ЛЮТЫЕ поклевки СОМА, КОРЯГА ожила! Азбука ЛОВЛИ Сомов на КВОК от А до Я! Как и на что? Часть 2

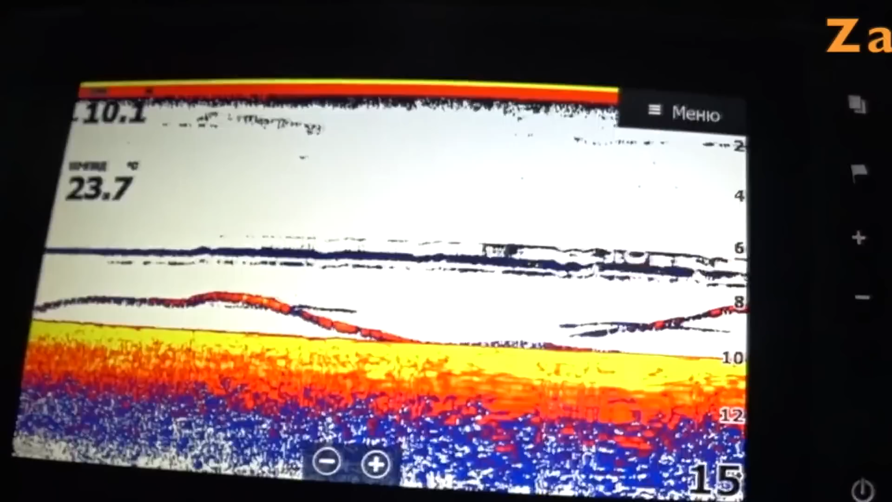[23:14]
Если скопление рыбы и рыбу будет показывать, то подъем он по-любому показывать будет. То есть, и даже, может быть, еще лучше для ловли сама эхолот простой,